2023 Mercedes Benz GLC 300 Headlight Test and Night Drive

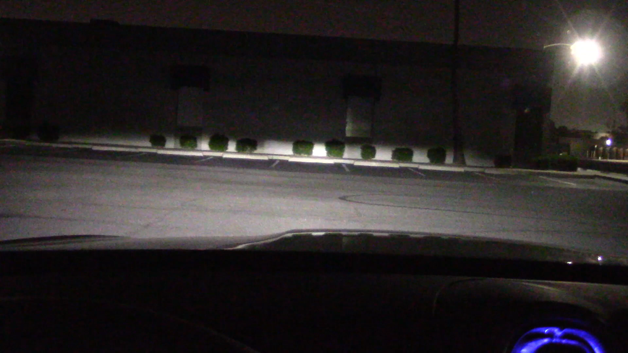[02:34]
Very bright but a bit on the low side. Just barely clears the bushes. Got a high beam. Pretty potent in the middle.
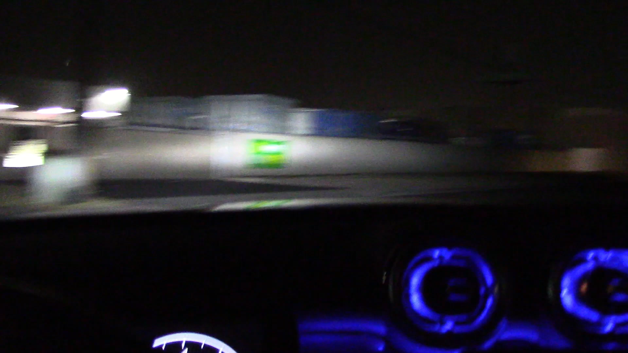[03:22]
The low beams are more than adequate for city driving and I suspect on the expressway if you're not going way too fast.
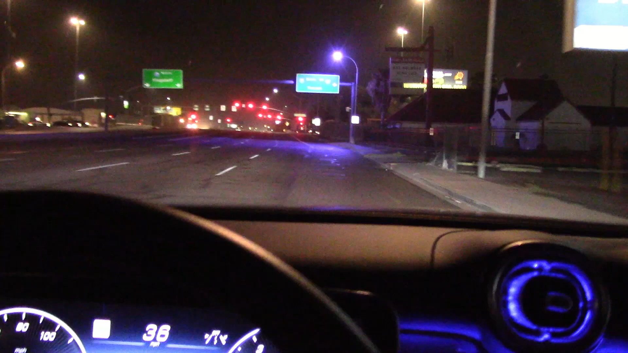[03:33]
Here we go. High beam, low beam.
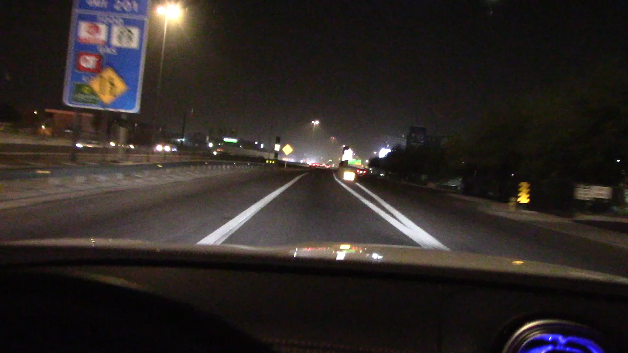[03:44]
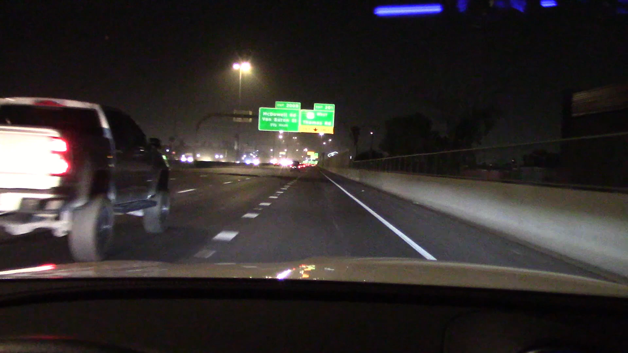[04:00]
And it's getting pretty dusty out here. Don't know if we're able to see this far away. High beam, low beam.
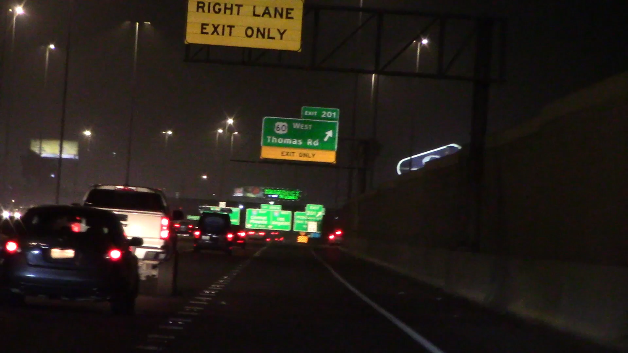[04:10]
The low beam is doing a pretty good job of reaching out there at this speed around 60 miles per hour.
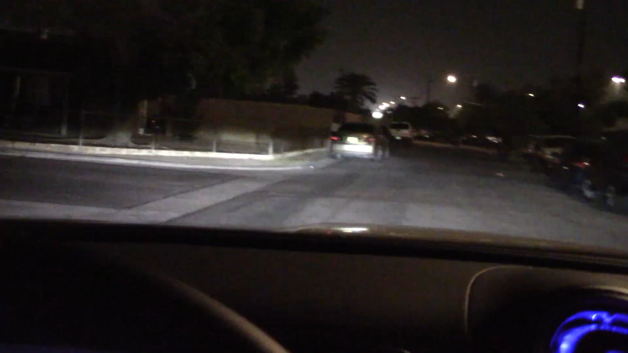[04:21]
All right, the dark dingy street test.
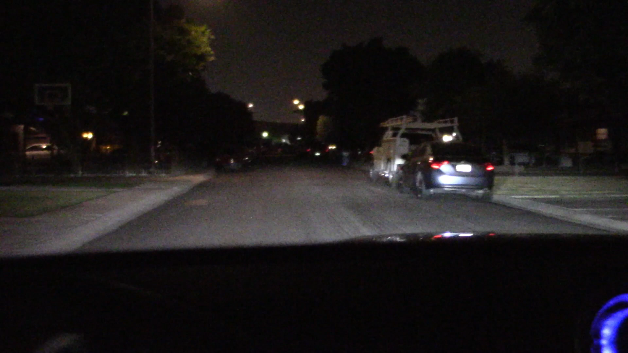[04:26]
Low beam, high beam does an excellent job.
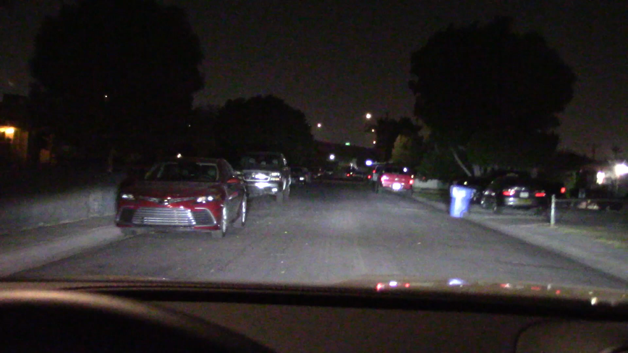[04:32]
Someone sent me a nasty email saying you can't say high beam and low beam. It's stupid. You have to say brights and non-bright or something like that. Well, whatever. High beam, brights. What's the difference? Okay, I guess we passed the test. I can't find any serious flaws to complain about.